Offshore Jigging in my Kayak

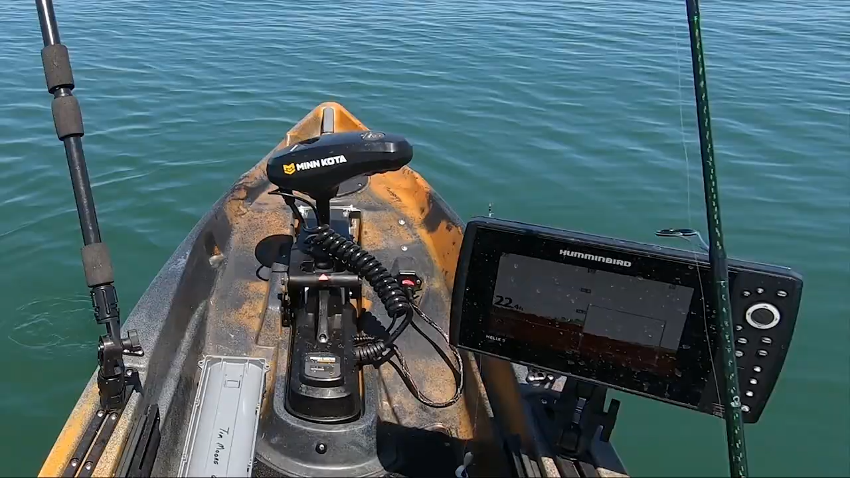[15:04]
Almost dropped my rod There they are Oh no, is this a Oh, that's a dog